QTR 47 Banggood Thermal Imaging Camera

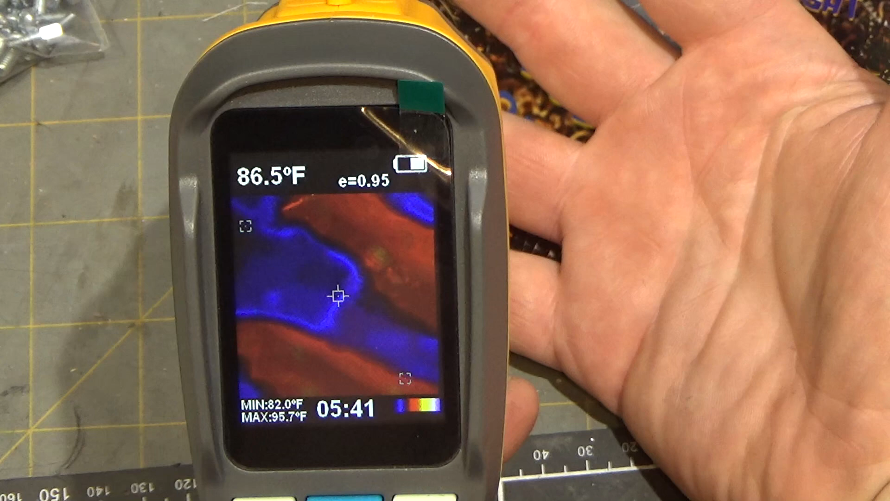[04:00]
On screen: spot 86.5°F, max 95.7°F, min 82.0°F
So if I were to select this one for example there's my fingers and you can see how uh how well they stand out. Also in the menu is your background temperature and that's really important. It's actually set kind of high right now because I was outside where it was almost 100. That sets the middle of the range for your temperature range so that's kind of important.
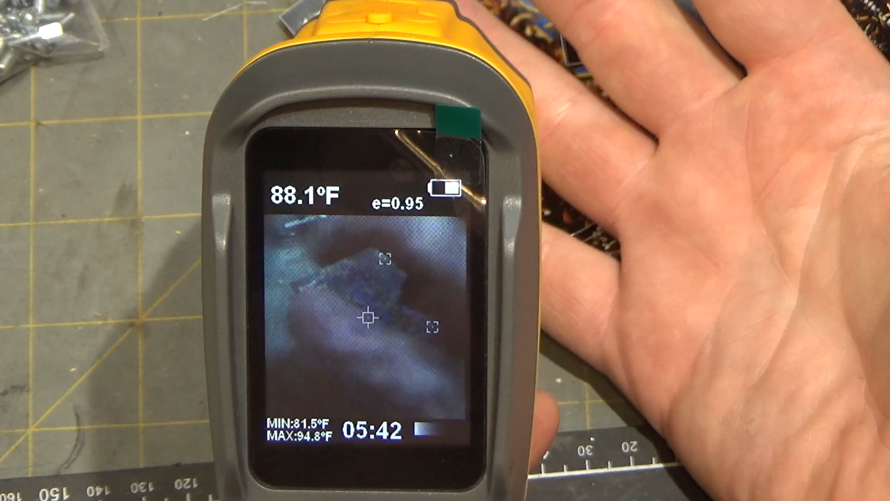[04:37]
On screen: spot 88.1°F, max 94.8°F, min 81.5°F
that is uh white is uh black is the hottest.
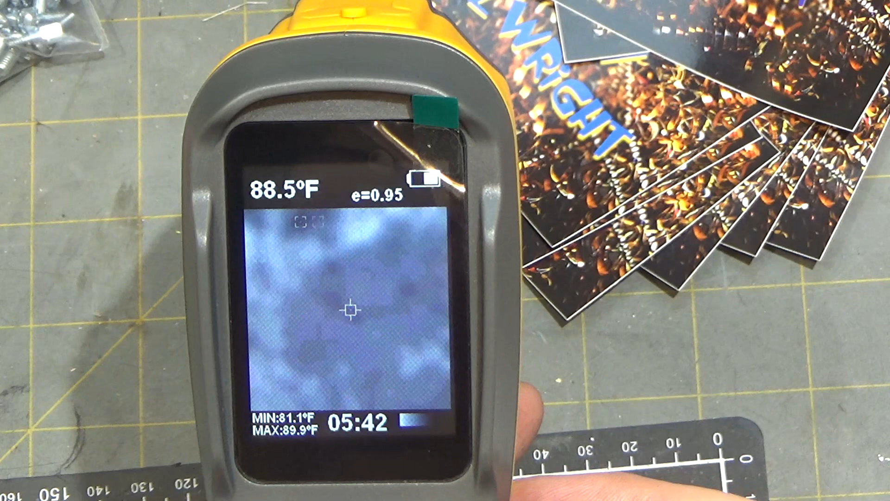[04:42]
On screen: spot 88.5°F, max 89.9°F, min 81.1°F
So here we'll go maximal so there's my fingers and they're showing up as black and they're hottest item in the screen.
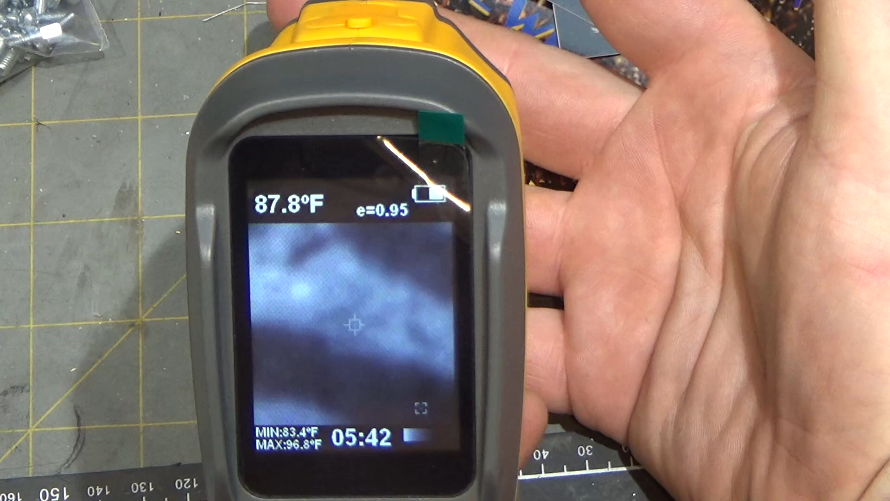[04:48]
On screen: spot 87.8°F, max 96.8°F, min 83.4°F
Uh we can reverse that
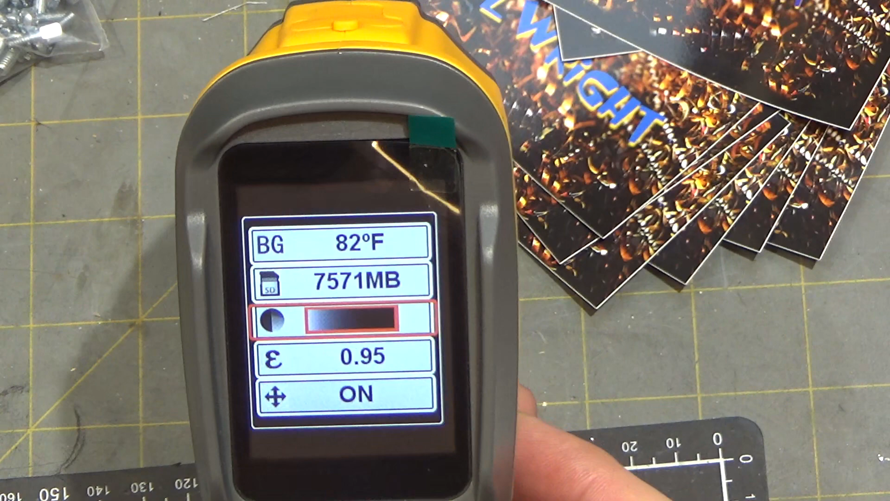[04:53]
with this one. Now my fingers are showing up as white and that can be overlaid with the video.
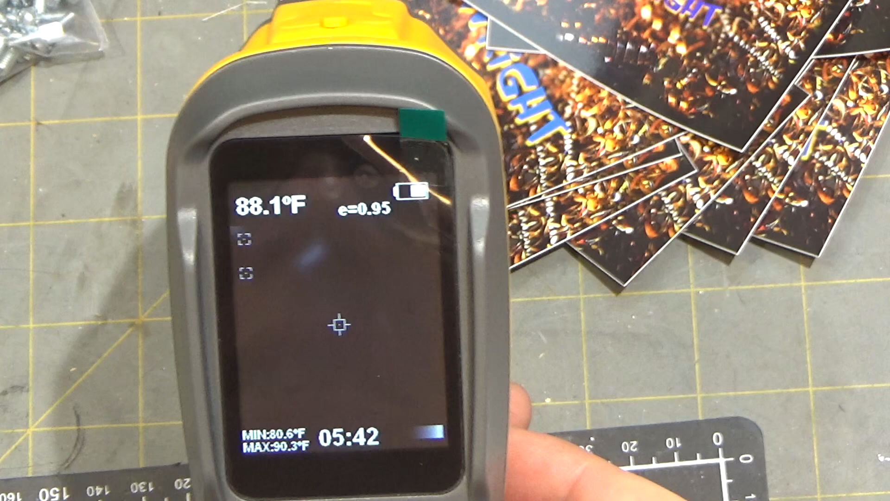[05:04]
On screen: spot 88.1°F, max 90.3°F, min 80.6°F
Now one of the interesting things about the video overlay control let me go back to the high contrast.
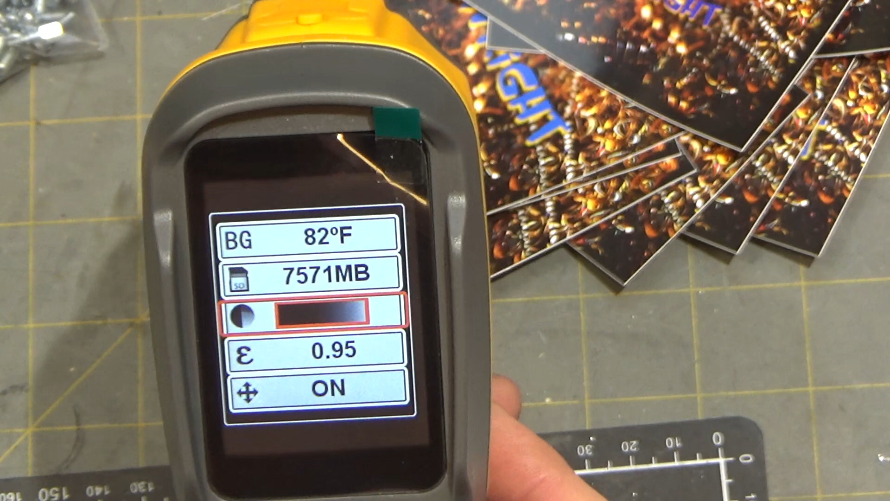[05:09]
Because that seems like a really good choice when you're trying to pick things out. Um when you're in the high contrast mode this right now we're looking at just the uh the
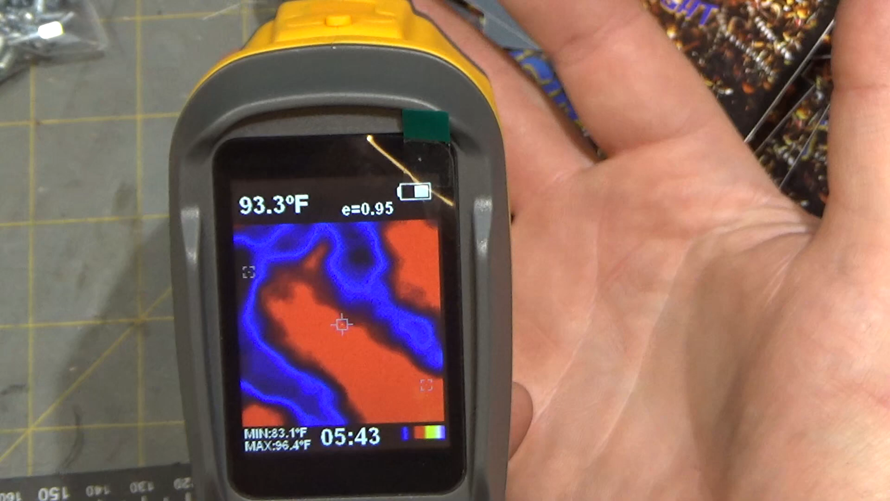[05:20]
On screen: spot 93.3°F, max 96.4°F, min 83.1°F
infrared sensor uh all thousand pixels of it. You'll also notice that as I move my hand quickly it lags to keep up. That's because the frame update rate is uh kind of slow.
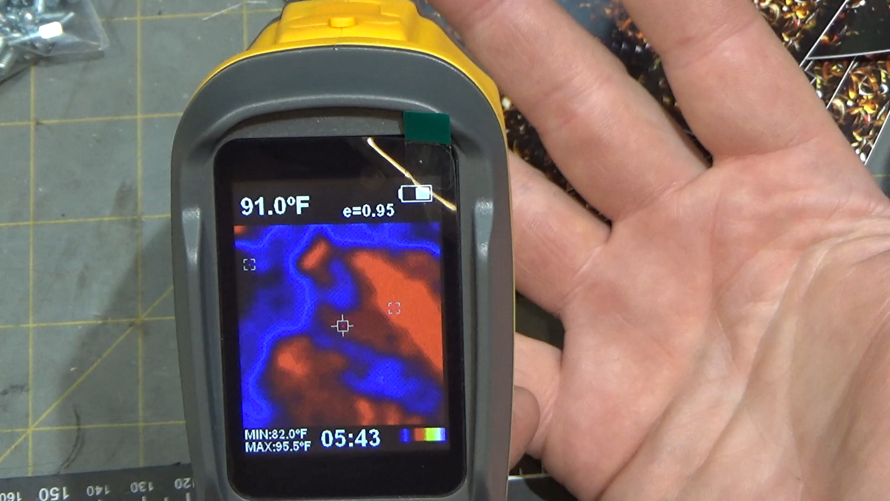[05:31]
On screen: spot 91.0°F, max 95.5°F, min 82.0°F
But still if you're not looking for high you know short-term events it'll be perfect.
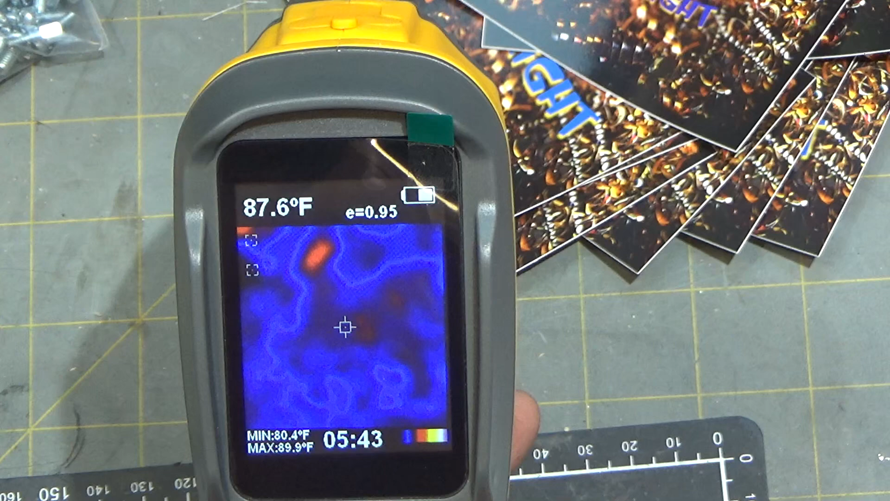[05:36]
On screen: spot 87.6°F, max 89.9°F, min 80.4°F
Um you also can allow some of the video from the camera to to bleed through and uh you can choose several levels of that. So now you see the thermal image overlaid on the actual video.
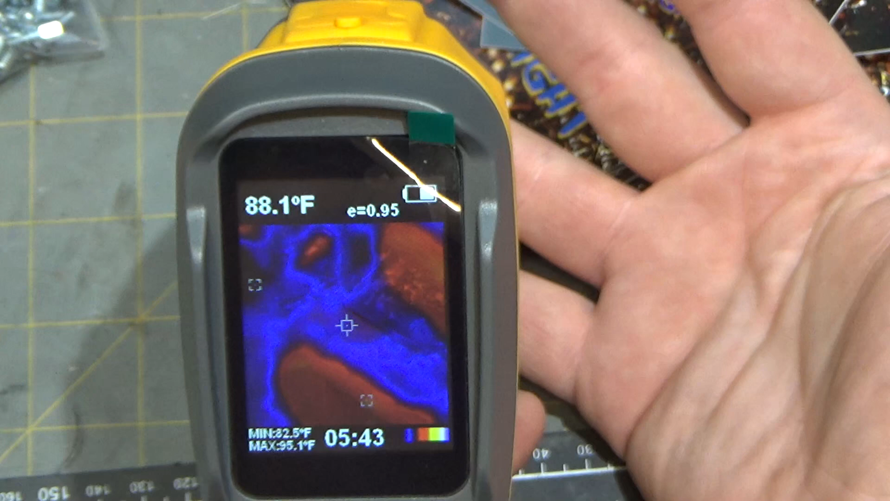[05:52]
On screen: spot 88.1°F, max 95.1°F, min 82.5°F
Now you notice it's right not right on top my fingers and the reason for that is because the uh
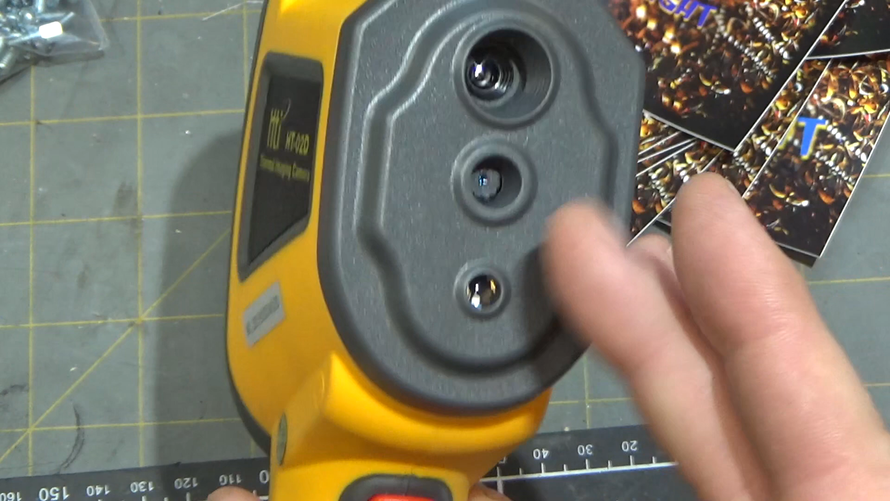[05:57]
the thermal sensor and the video sensor aren't right in line with each other and don't have identical angles of view.
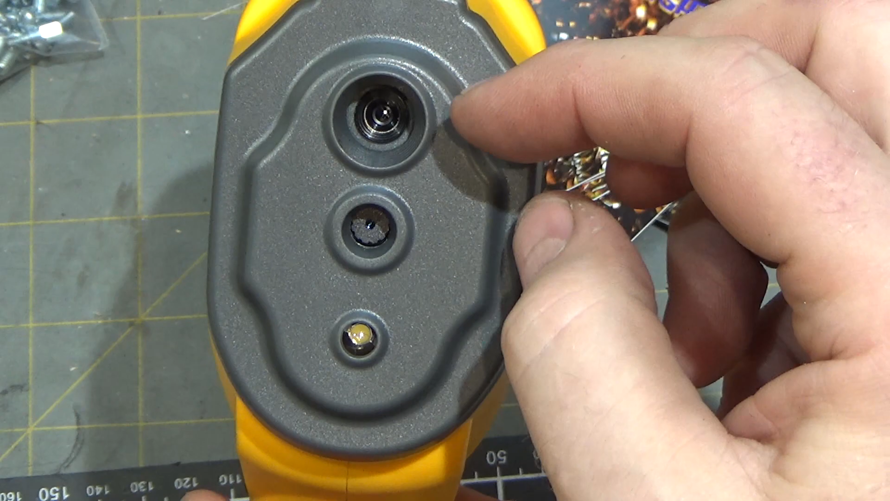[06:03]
So there's always going to be an offset which caused by parallax. error.
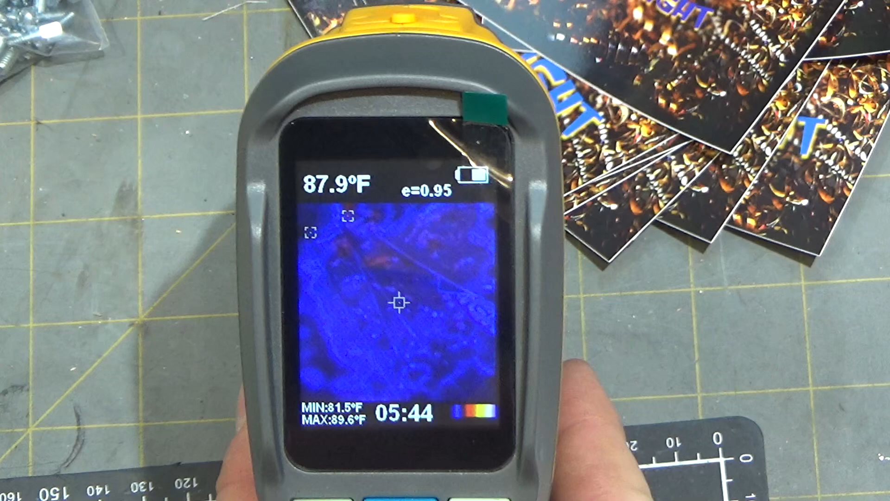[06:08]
On screen: spot 87.9°F, max 89.6°F, min 81.5°F
So you've got that setting and then we can go down to a uh slightly less and
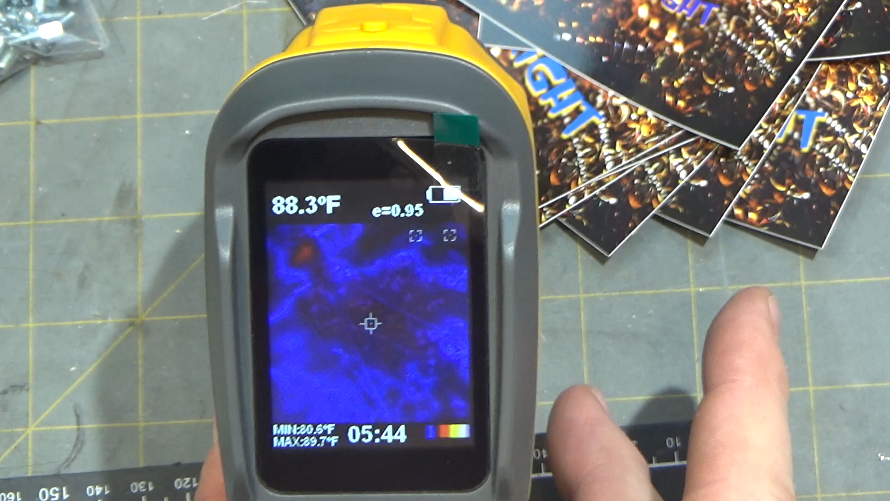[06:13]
On screen: spot 88.3°F
even less still so that you're just barely seeing some of the uh thermal signature and even less still where it's really subtle.
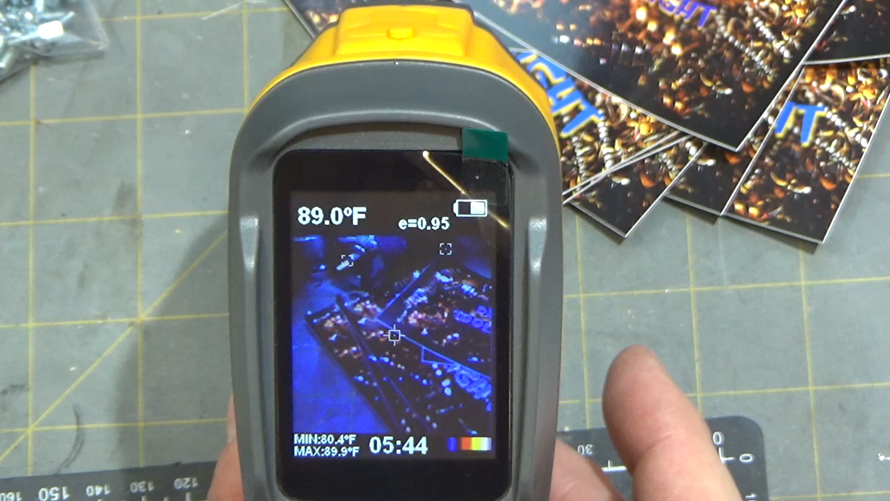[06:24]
On screen: spot 89.0°F, max 89.9°F, min 80.4°F
And it looks like you're even catching the scan rate on this one. Oh wow even one less.
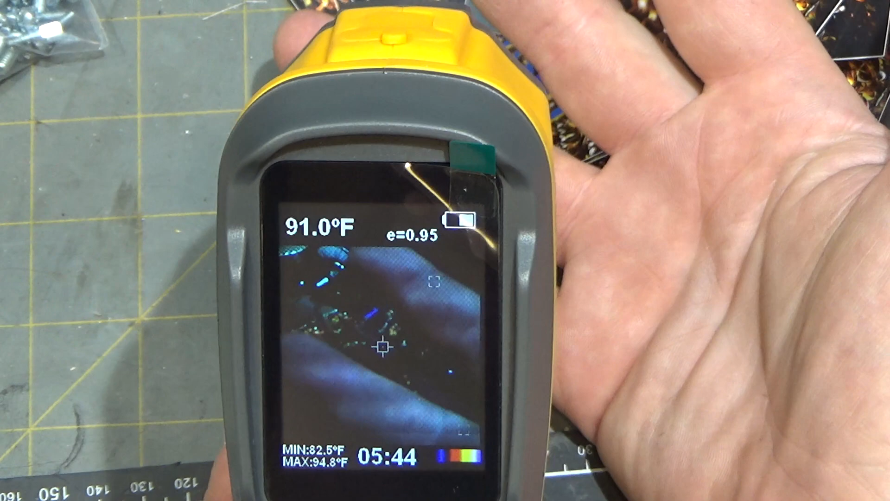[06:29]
On screen: spot 91.0°F, max 94.8°F, min 82.5°F
I think that's just pure video now. And then back to uh the maximum. You can also take pictures. Uh that's what the knob on the front does. So you take and fire and take a picture.
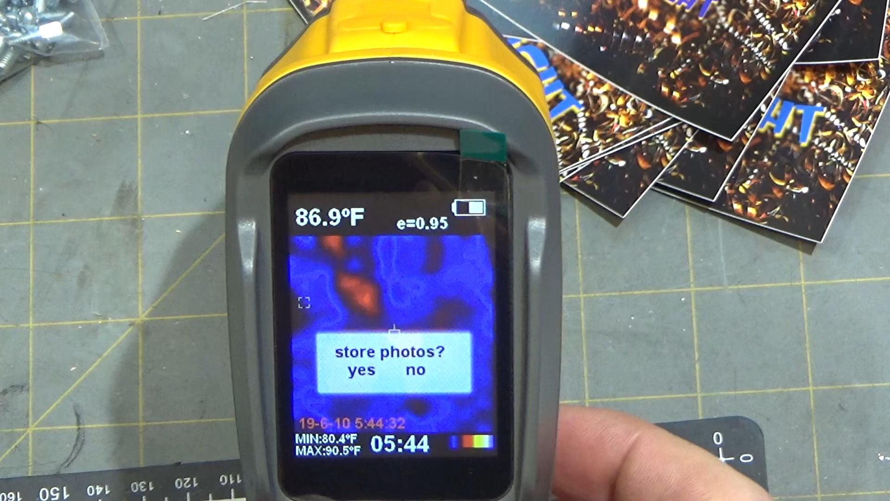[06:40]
On screen: spot 86.9°F, max 90.5°F, min 80.4°F
And then you hit the menu button which is not obvious to save that picture. So get my fingers in there.
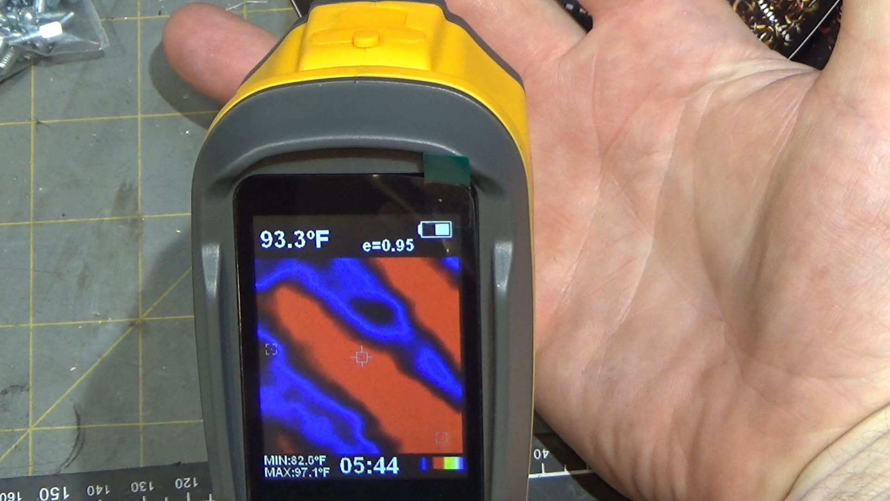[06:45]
On screen: spot 93.3°F, max 97.1°F, min 82.0°F
Take a picture. Hit the menu button to save it.
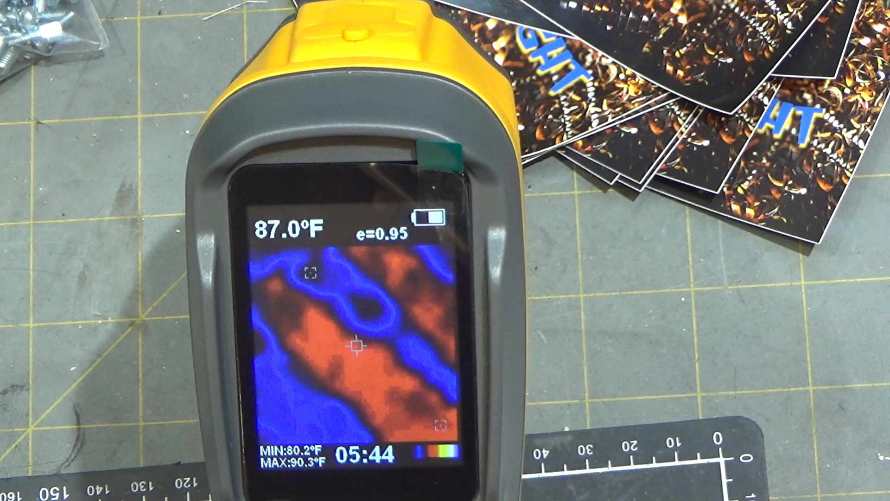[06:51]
On screen: spot 87.0°F, max 90.3°F, min 80.2°F
And then we can hop back here and if you want you can preview those pictures.